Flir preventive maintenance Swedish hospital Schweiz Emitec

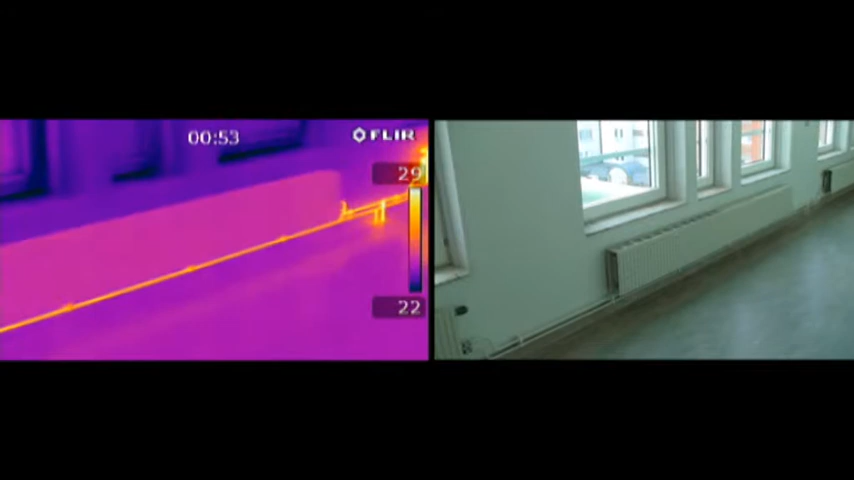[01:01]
Defective radiators, airflow issues, problems with the HVAC systems themselves, district heating shunt groups.
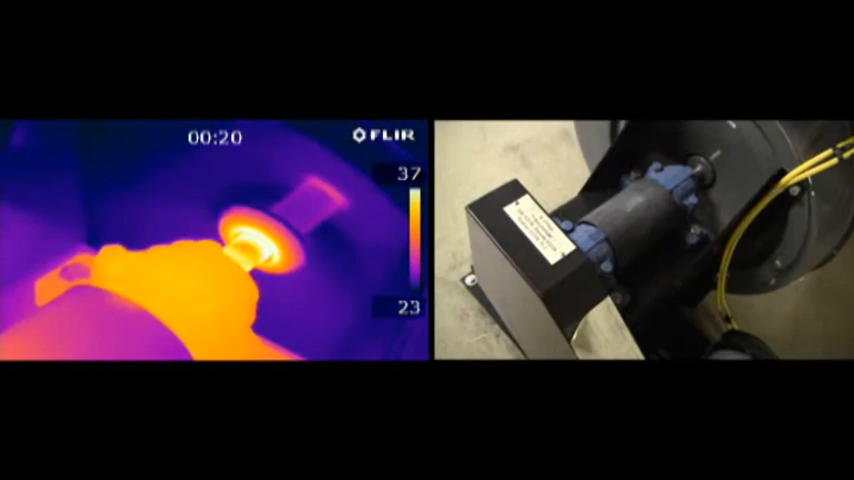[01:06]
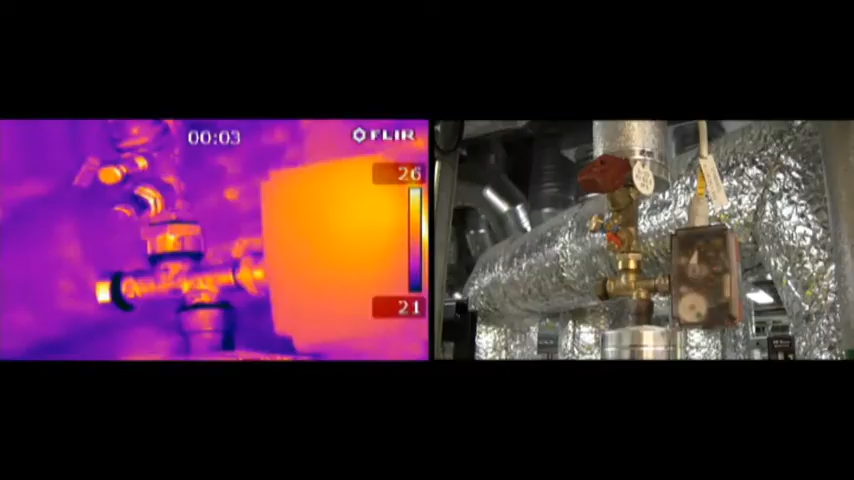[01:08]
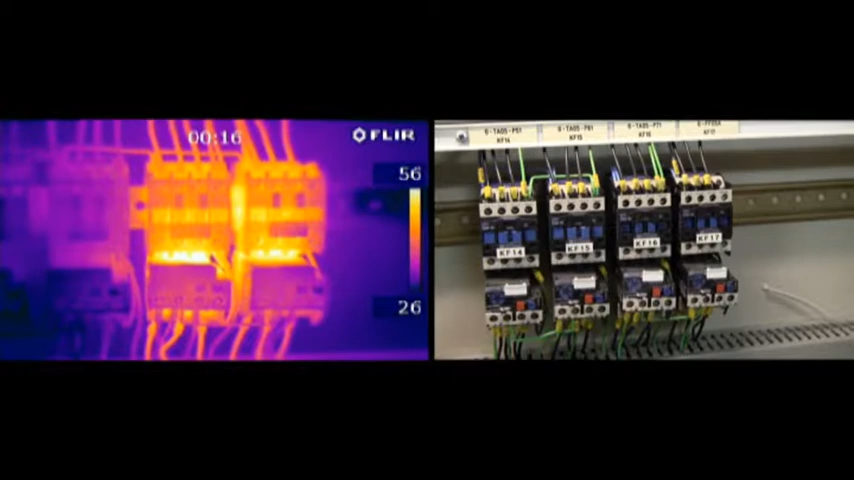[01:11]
And they also survey electrical cabinets and building insulation with their FLIR thermal imaging camera.
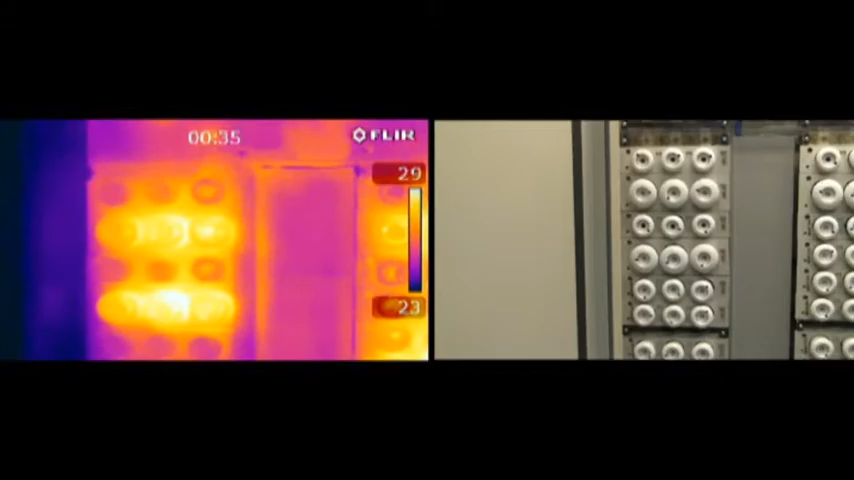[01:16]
We bought it because we saw that the consultants who did thermography in the air conditioning
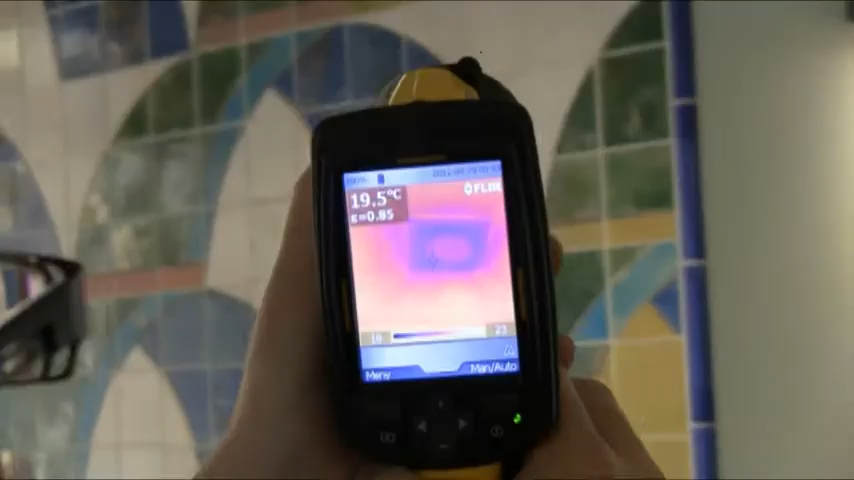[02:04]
On screen: spot 19.5°C
Before they started using the thermal imaging camera from FLIR systems, they used a spot pyrometer.